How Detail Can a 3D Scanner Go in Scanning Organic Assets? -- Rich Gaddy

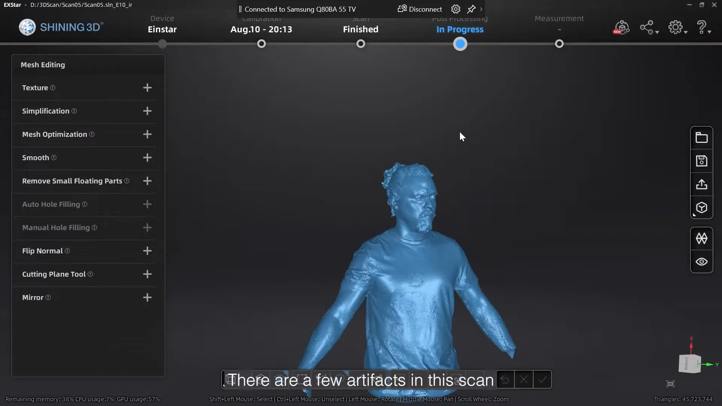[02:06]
There are a few artifacts in this scan but I was pretty happy with the overall result.
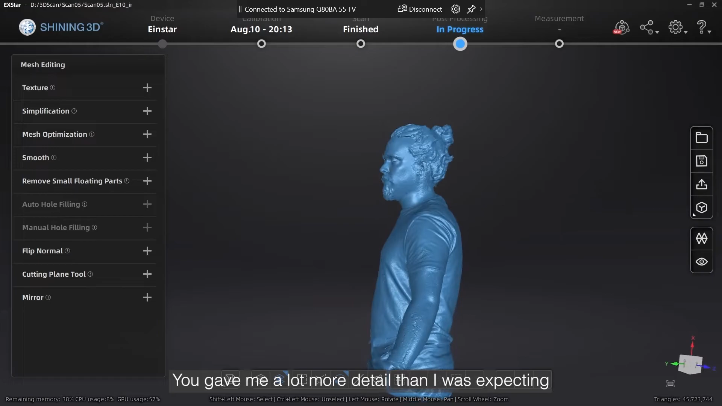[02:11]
It gave me a lot more detail than I was expecting so I wasn't really worried about those artifacts that showed up.
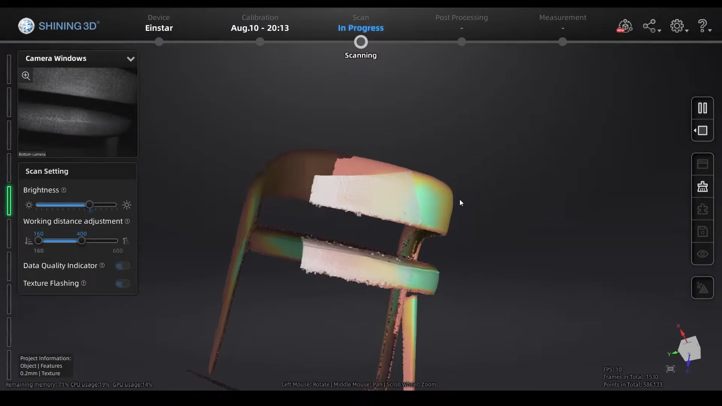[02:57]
The heat map from the data quality indicator is very useful so it
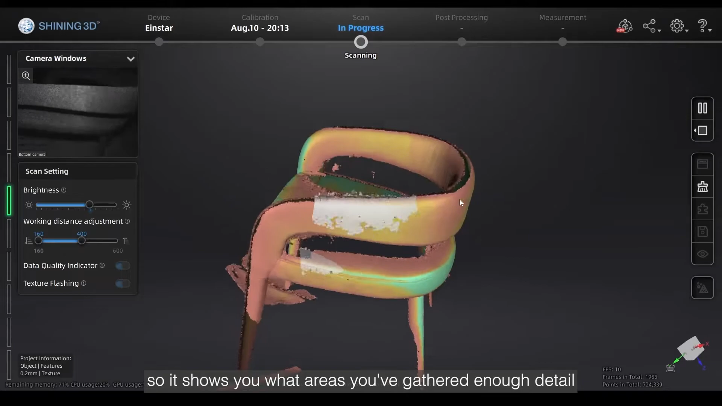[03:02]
shows you what areas you've gathered enough detail and you can move on from that area
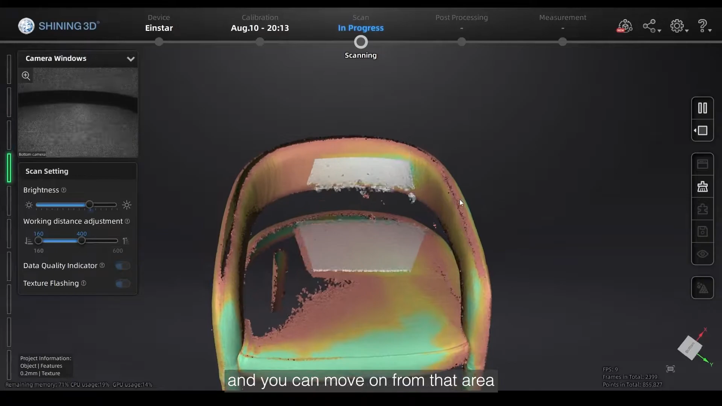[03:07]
you know obviously you know red areas could use more detail green
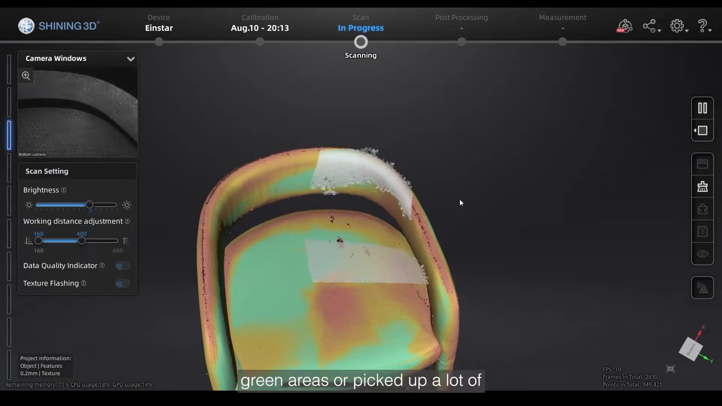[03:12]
areas or picked up a lot of point cloud information.
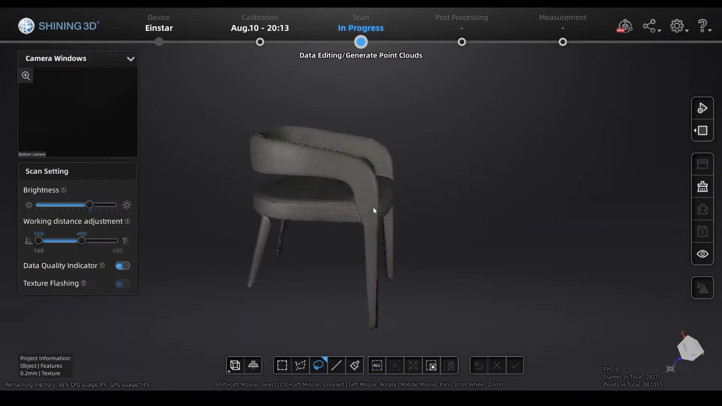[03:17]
Again super happy with the scan result. I even decided to try and double dip and go back and
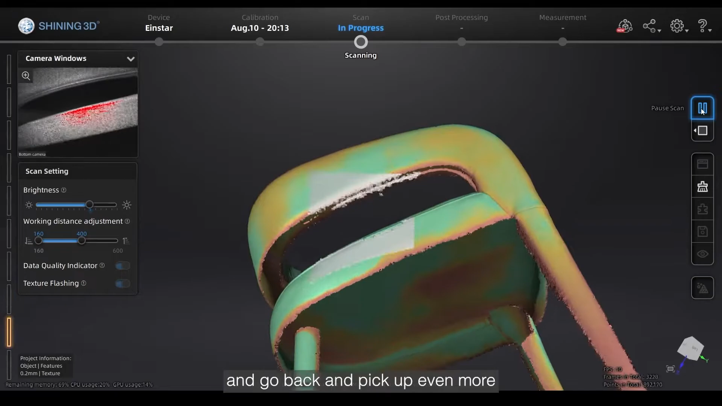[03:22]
pick up even more point cloud information for some of those areas where it was still a little bit yellow